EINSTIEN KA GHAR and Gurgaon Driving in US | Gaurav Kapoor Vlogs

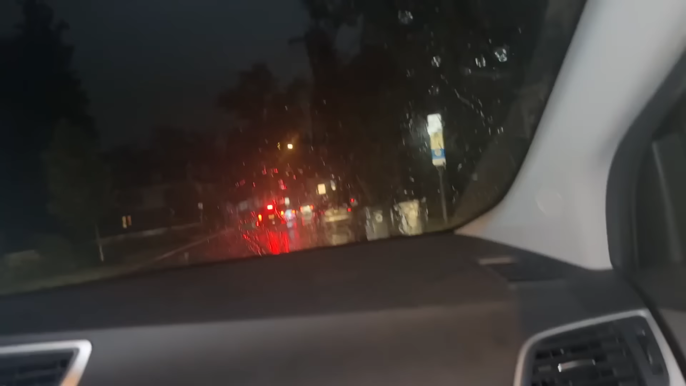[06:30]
दोस्तों अभी हम जा रहे हैं आइंस्टाइन का घर देखने.
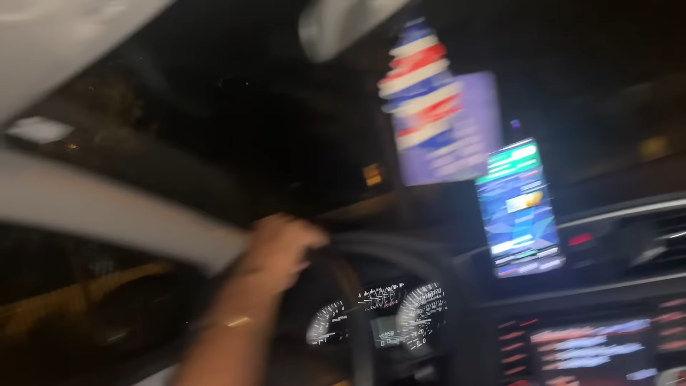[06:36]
हाँ लोग जी, जो थोड़े थोड़े चित्र में जाए दिखते हैं. और राहुल, हम दिमाग लेने जा रहे हैं. और राहुल भाई हमारे साथ है यहाँ पे.
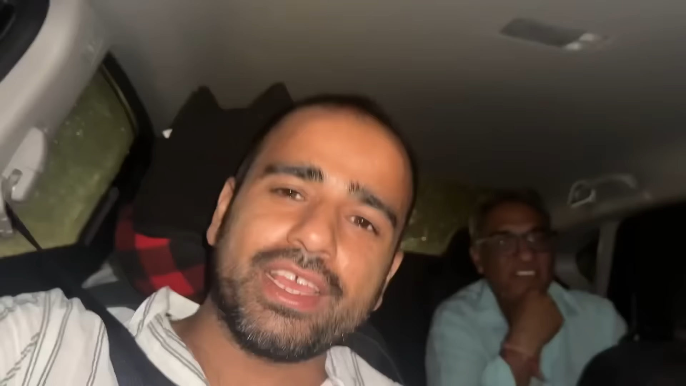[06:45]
स्कूल में कॉमर्स विद हिंदी ली थी, फिर मेरे का सोचो चलो आज आइंस्टाइन घर देख के आए.
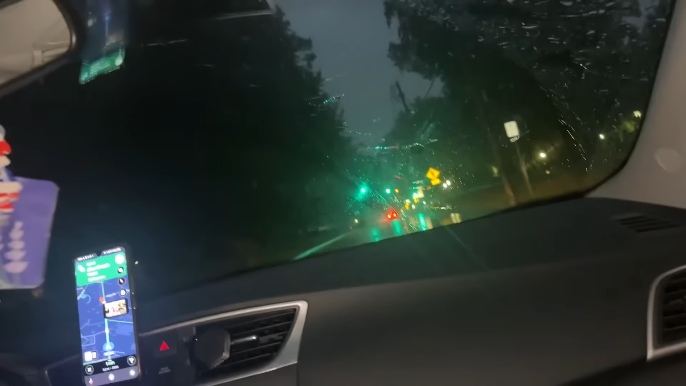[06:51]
प्रिंसटन आए थे, सोचा था चिल विल करेंगे थोड़ा, पर बारिश बहुत तेज हो गई है तो आई थिंक वी विल जस्ट वॉच द हाउस एंड वी विल गो बैक.